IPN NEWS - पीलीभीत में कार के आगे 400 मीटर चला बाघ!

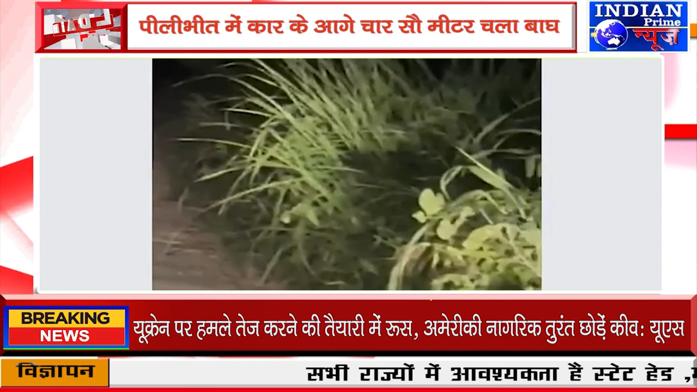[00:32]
युवकों की कार के आगे बाघ लगभग 400 मीटर तक चलता रहा, उसके बाद युवक डर कर वापस लौट आए।